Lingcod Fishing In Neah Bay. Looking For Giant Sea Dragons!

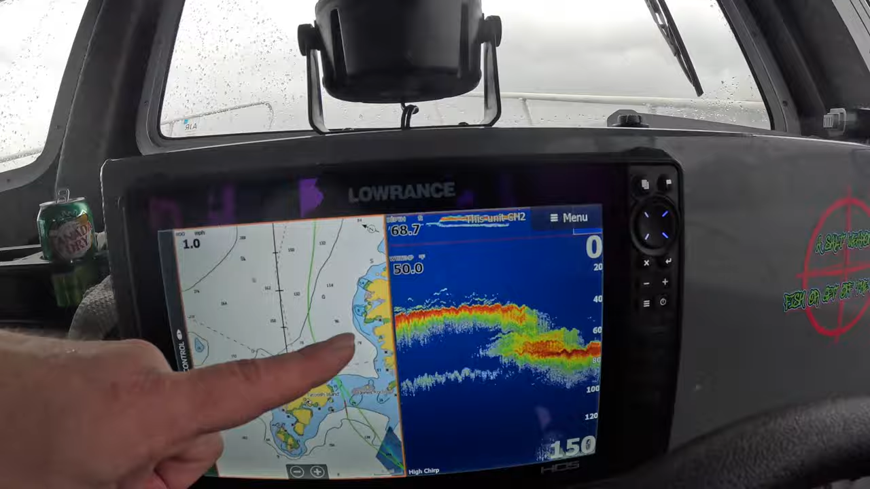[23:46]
It's all rockfish. They're just not biting. That sounds like that's how it's been a little bit.